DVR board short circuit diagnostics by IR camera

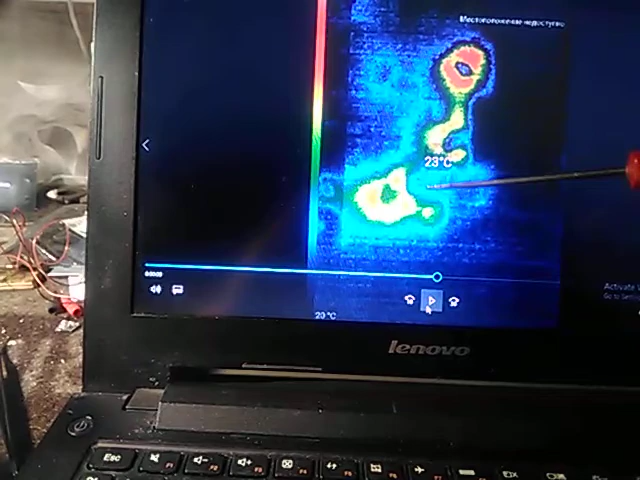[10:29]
On screen: spot 23°C
the elements become heated, to be heated,
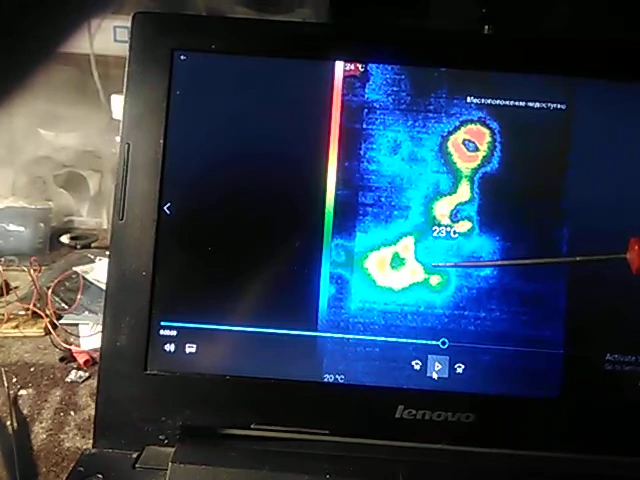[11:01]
On screen: scale top 24°C
So by this way we can clearly identify this or another elements with image,